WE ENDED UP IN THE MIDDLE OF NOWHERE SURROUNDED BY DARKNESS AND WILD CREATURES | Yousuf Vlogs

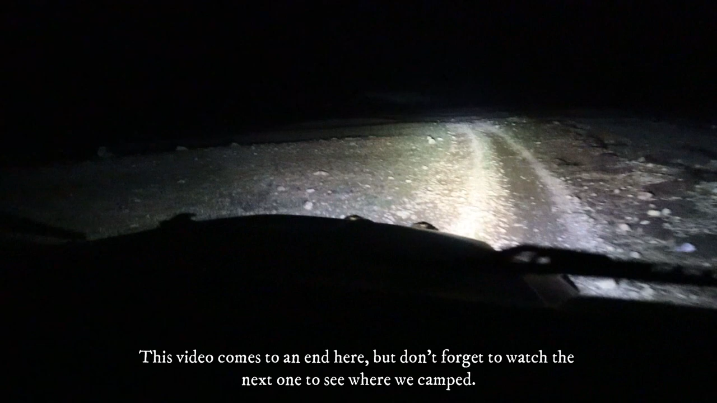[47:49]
अजीब रास्ते यहाँ पर, अरे यहाँ पे बर्फबारी में किस तरह लोग रास्ते निकालते हैं, कैसा होगा एक ही जगह जाते हैं ना, वही रास्ता बनता है ना।